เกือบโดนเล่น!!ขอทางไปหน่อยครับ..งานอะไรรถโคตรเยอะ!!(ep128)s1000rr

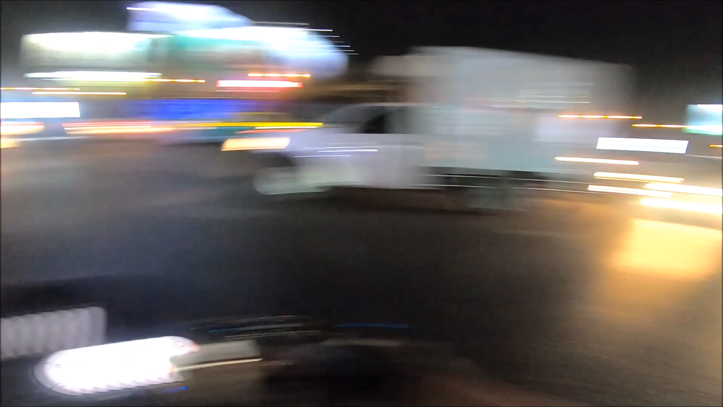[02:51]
่เซ็นทรัลเวิลด์นะครับงาน BMF นะครับ2019นะครับก็มีน้องโบ๊ทนะครับน้องเอน้องจ๊าบไปด้วยกันนะแล้วเดี๋ยวอาจจะไปเจอเพื่อนๆที่น
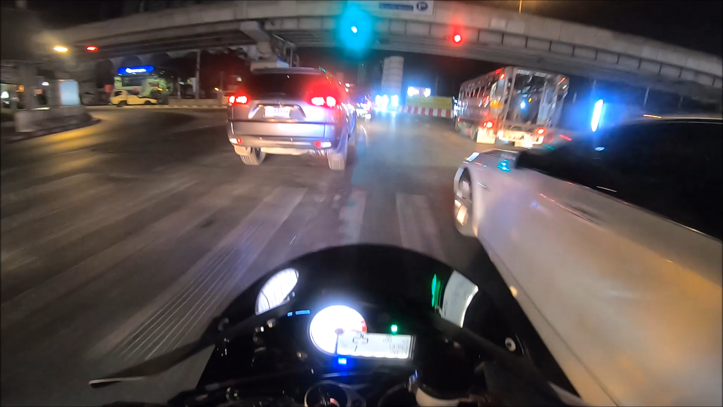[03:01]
ู่นอีกนะครับไปทางถนนเพชรบุรีตัดใหม่นะฮะพอดีถนนตรงนี้เพิ่งทำเสร็จด้วยนะฮะแล้ววันนี้รถก็น่าไม่น่าติดนะครับเดี๋ยวไปเส้นนี้ดีกว่าครับ
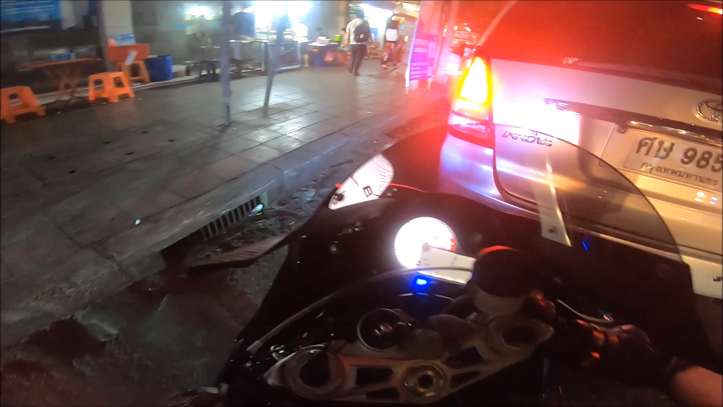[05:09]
ก่อนถึงเซ็นทรัลเวิลด์นะฮะก็เรียกว่าแยกอะไรนะประตูน้ำปะน่าจะใช่นะครับรถติดแล้วครับดูนี่ฮะเวลานี้โอ้โหแล้วนี่มอเตอร์ไซค์วินมาจอดตรงนี้แล้วตุ๊กๆโอ้โหโอ้จะไปเว้ย